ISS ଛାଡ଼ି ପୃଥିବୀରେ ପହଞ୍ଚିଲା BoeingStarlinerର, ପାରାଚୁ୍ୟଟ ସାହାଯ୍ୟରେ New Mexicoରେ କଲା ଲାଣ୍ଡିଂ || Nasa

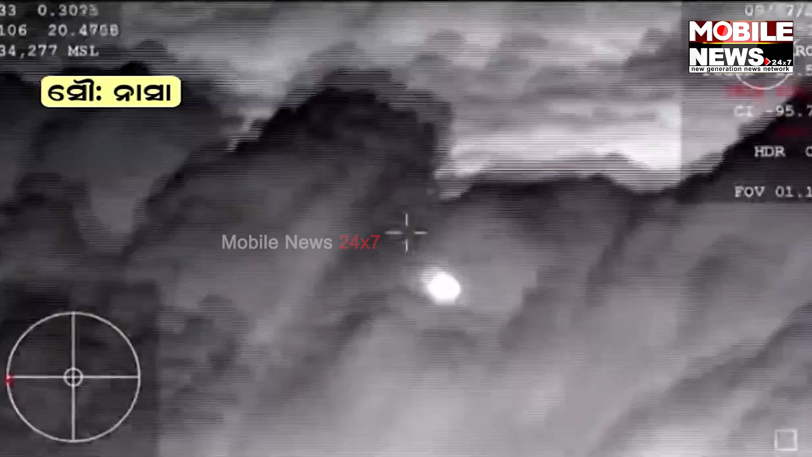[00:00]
in that action your senior screen forward heat shield and drugs out
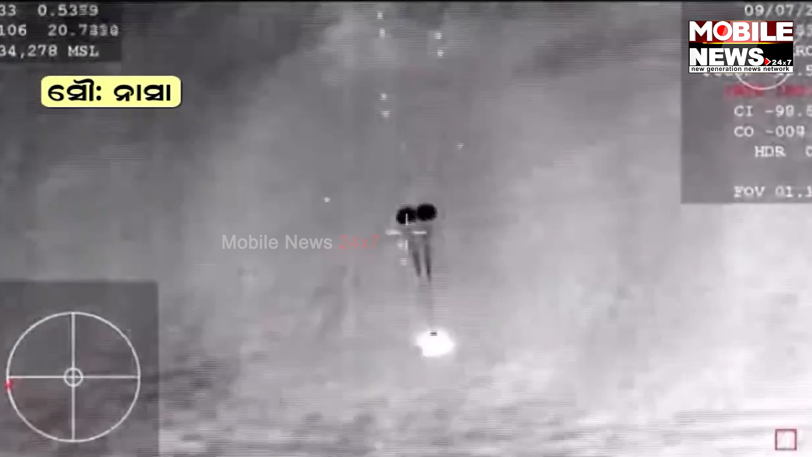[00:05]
really in front of Cessna aircraft in the vicinity of the landing site again this is a
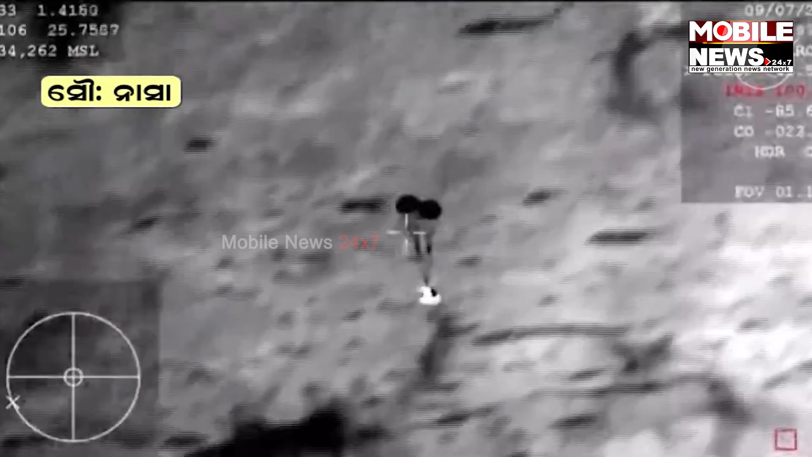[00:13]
heat shield that has been protecting
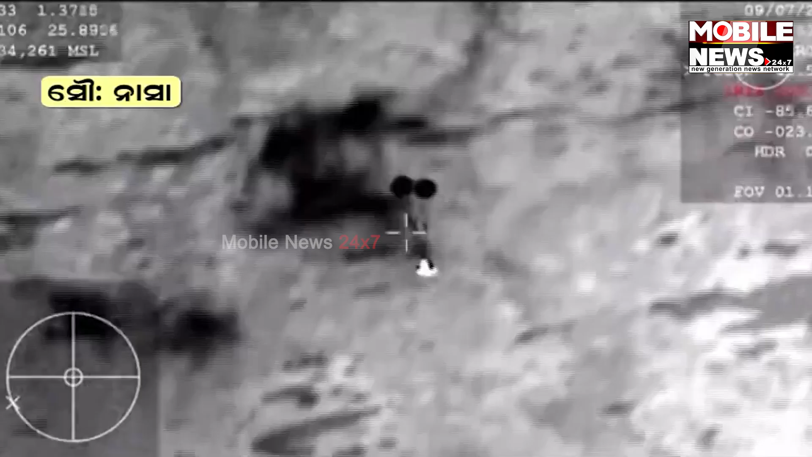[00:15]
Starliner through its journey through the atmosphere and there's the main parachutes there in your screen we see three out